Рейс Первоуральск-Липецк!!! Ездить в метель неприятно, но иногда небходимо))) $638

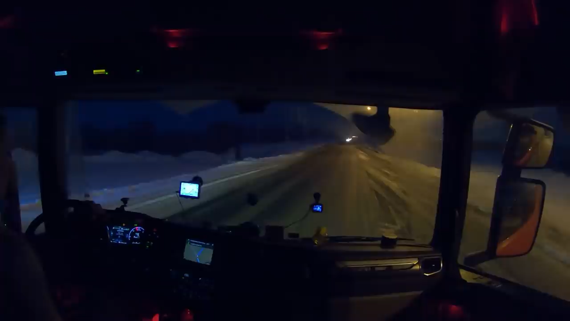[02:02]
Дорога мокрая. Видно, что чистили, что уже сыпали. Ну все, красота, можно ехать. За бортом минус 5. О, какая сейчас масштабы трагедии, какая с нас метель. Сколько снега на ночь намело.
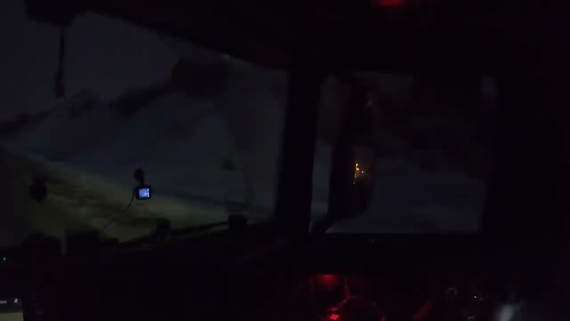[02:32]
Все видно на дороге.
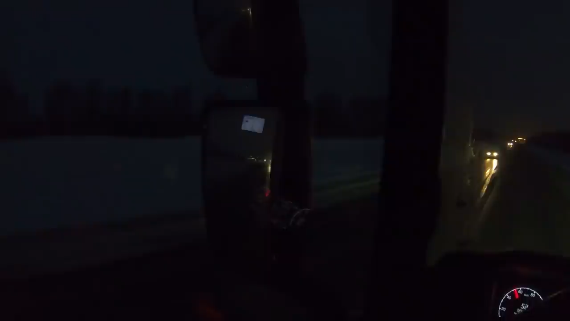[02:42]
Сегодня суббота, выгружаться нам завтра. 835 километров нам проехать. Докуда сегодня доедем, до туда доедем.
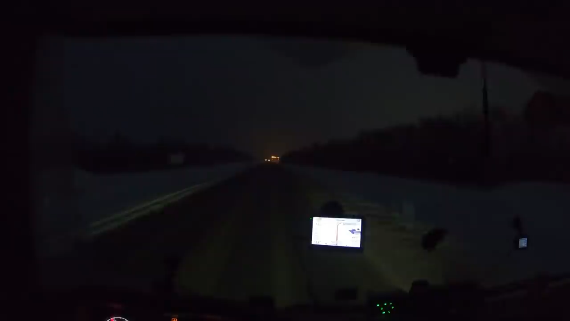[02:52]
И завтра остальное с утреца доскребем до Липецка. Никаких проблем. Но вчера по той пурге, по той метели было слегка неразумно, я так думаю. А сейчас вот, топи да топи. Километра не доезжая, вот сейчас объездная сама, ну как объездная, на Тольятти дорога пойдет.
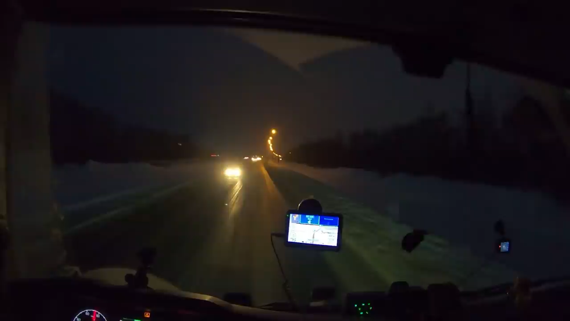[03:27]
Самара будет прямо, а мы уйдем на Тольятти.
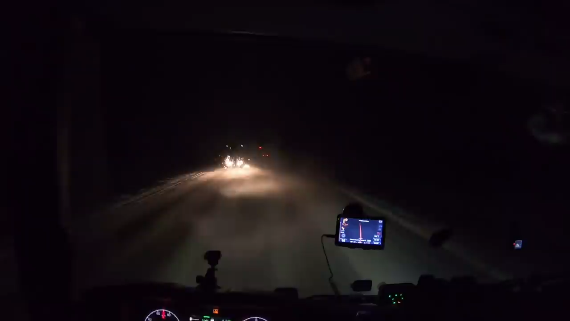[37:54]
Это маленькое. Дает. Он на одном масле ездит. Давайте мы его обгоним, иначе я сейчас задохнусь за ним ехать. Смотрите, что делается. Это опель какой-то. Чувак на одном масле газует. Нифига, хуже КамАЗа старенького.
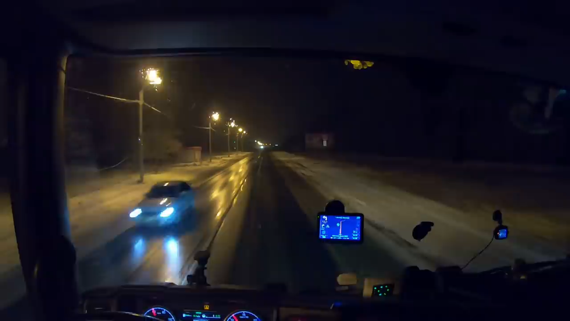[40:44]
Ну вот всю дорогу, вот буквально километров за 30 отсюда до сюда началась вода. А так... Ну и снег практически закончился, не идет. Нет, идет, но, можно сказать, это не снег. А так, мело, мело, мело, мело, еще раз мело. Приедем, встанем, пойдем посмотрим, на что наша морда похожа.